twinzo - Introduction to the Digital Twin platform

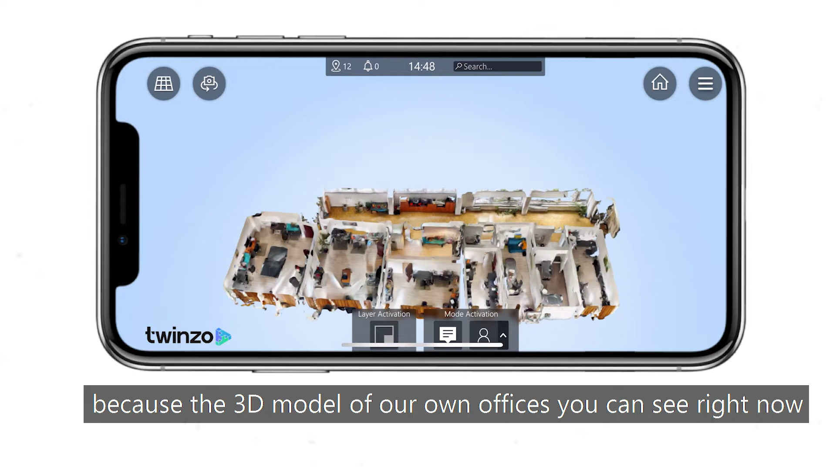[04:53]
It's quite fitting because the 3D model of our own offices you can see right now has been done with an iPhone 12 Pro and its LiDAR.
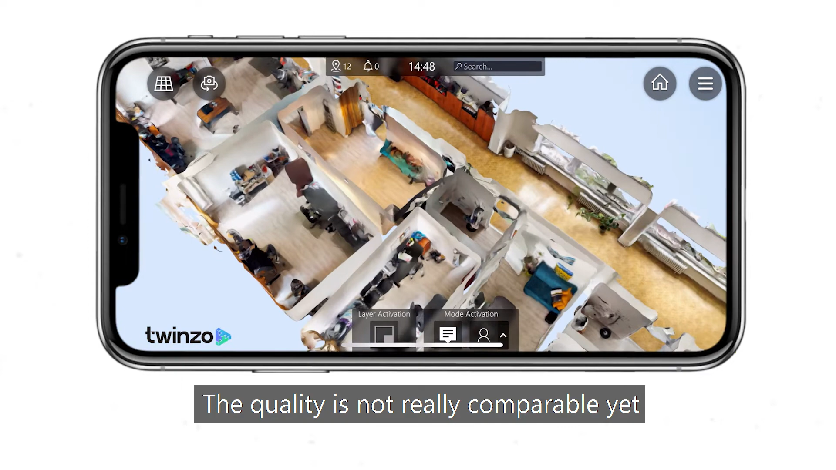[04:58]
The quality is not really comparable yet, but the whole model was done in under 10 minutes and imported directly.
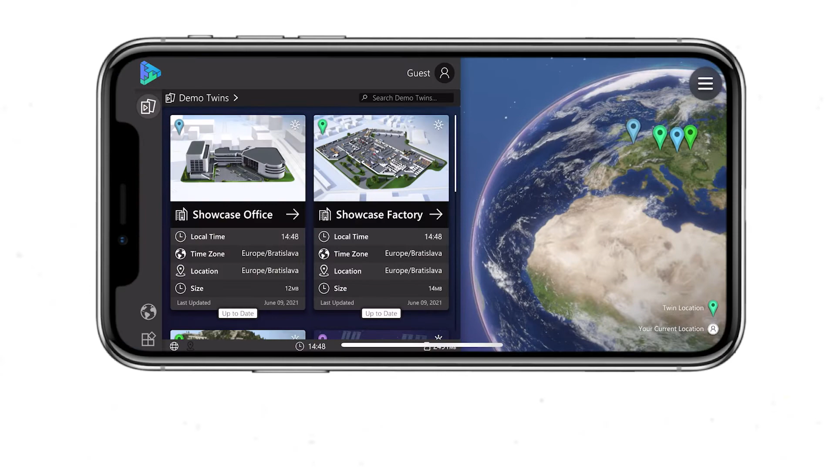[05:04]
Here's another possible source for a 3D model, and that's a photogrammetry model made from drone footage.
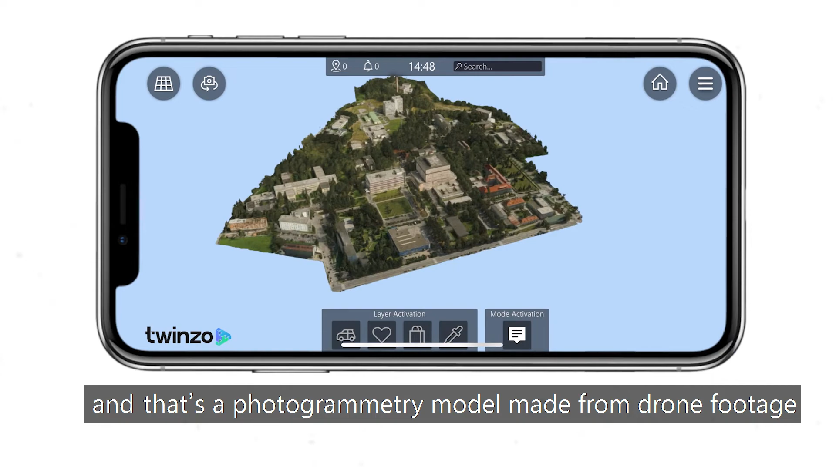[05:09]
250,000 square meters with a hospital complex.
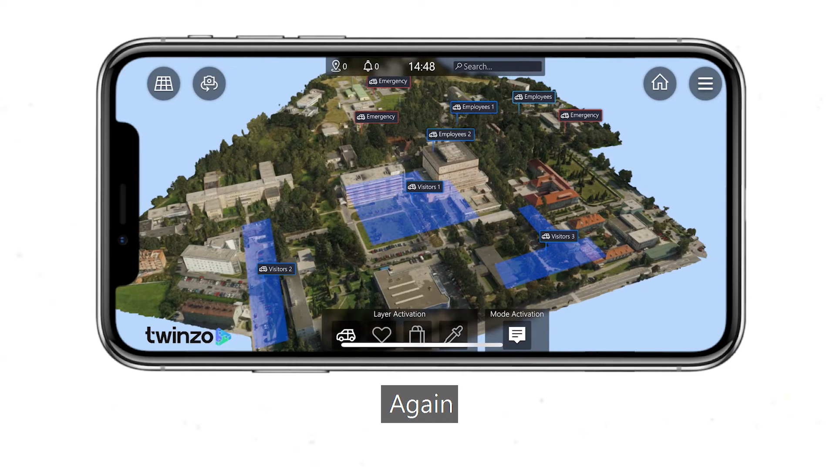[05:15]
Again, all the functionalities as previously shown are also possible.